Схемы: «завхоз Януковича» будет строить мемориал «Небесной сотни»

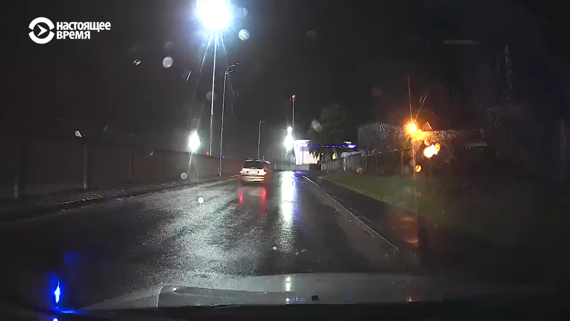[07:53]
Через полчаса мы заканчиваем съемку и покидаем аэропорт Киев. Покидая аэропорт, снова замечаем ту же самую Шкоду.